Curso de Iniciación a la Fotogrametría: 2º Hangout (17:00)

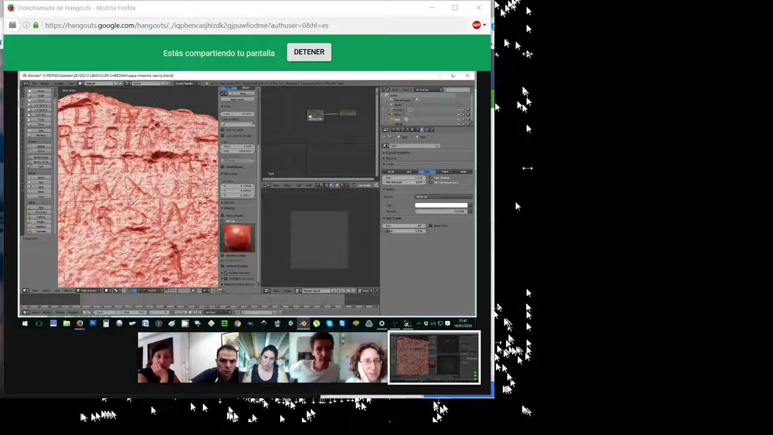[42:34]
Aquí se ve ya mucho mejor porque se ve con mucho detalle, porque esto es un modelo de nada menos de 5.700.000 caras.
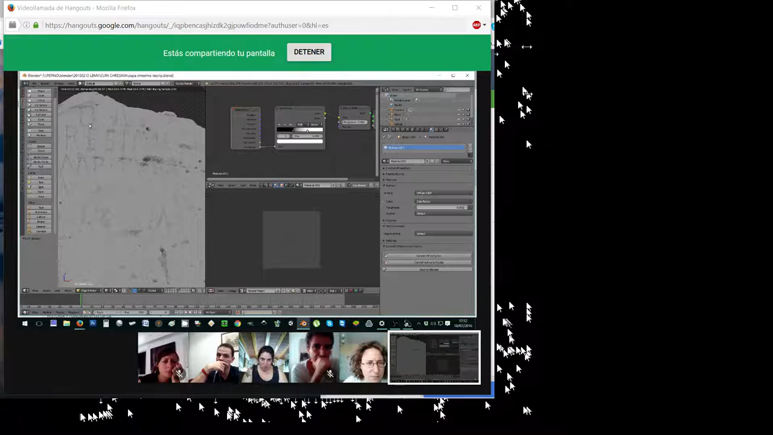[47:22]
Pero aquí entre la C y la R, veis que hay una H que es Cresiva, que ¿cómo se llama?
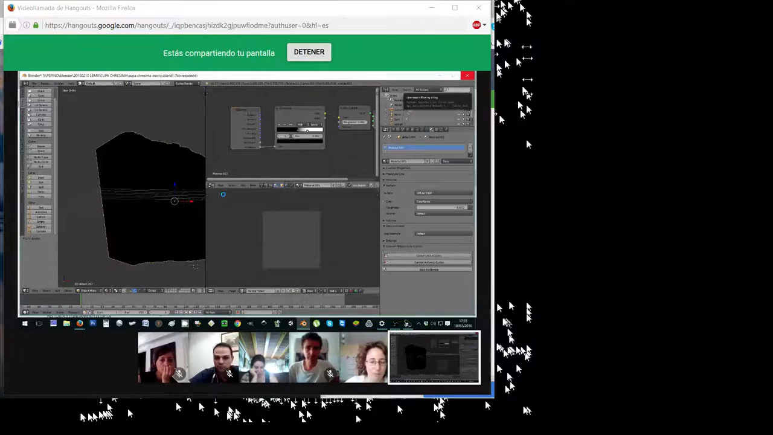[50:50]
Utilizo Reality Capture, que creo que Ulises ya ha visto algún ejemplo que tengo en mi perfil de SketchUp y que, bueno, pues es la décima parte de tiempo y, pues, sí, mientras tenga trabajo de fotogrametría, lo amortizo con tres modelos.